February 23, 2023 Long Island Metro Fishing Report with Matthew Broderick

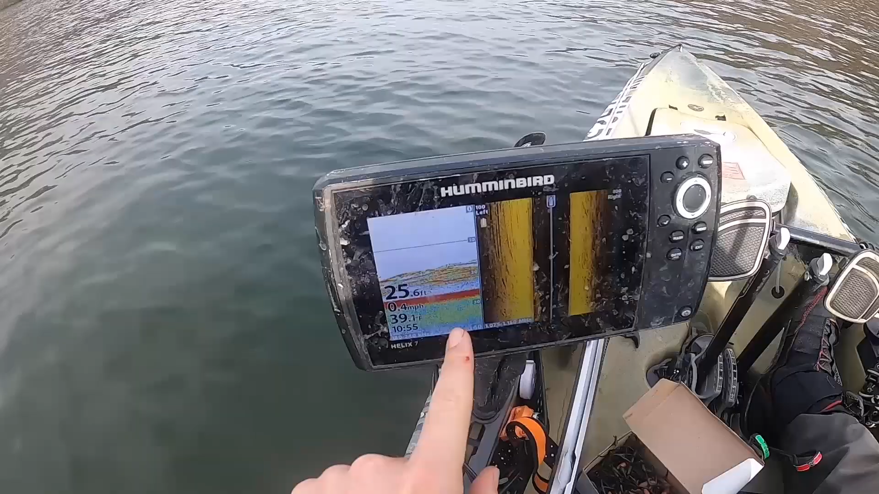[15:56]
On screen: depth 25.6 ft, water 39.1°F, speed 0.4 mph
I paddled out and found school after school of stripers holding bottom,
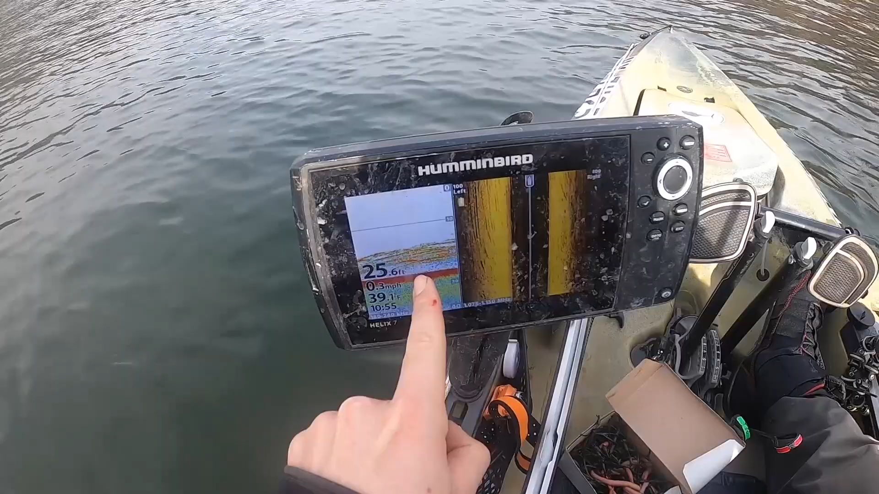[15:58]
On screen: depth 25.6 ft, water 39.1°F
but they were still very picky when it came to biting my bait or lures.